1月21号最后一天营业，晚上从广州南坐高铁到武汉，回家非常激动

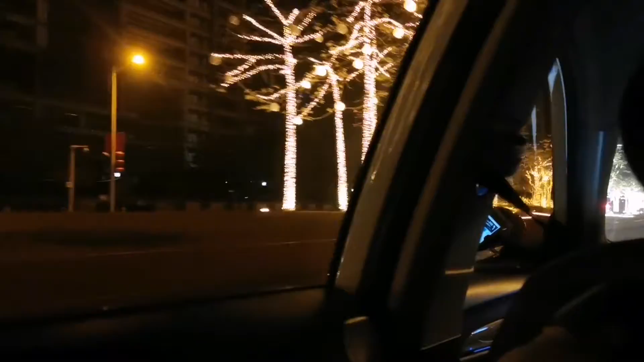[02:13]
广州的夜景还是挺美的广州南我们来了